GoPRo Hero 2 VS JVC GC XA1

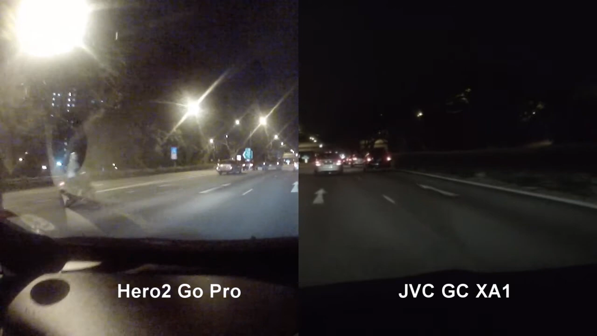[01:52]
Addiction GC-XA1 from JVC side-by-side with the GoPro and this is shooting at night. Handheld. JVC versus the GoPro.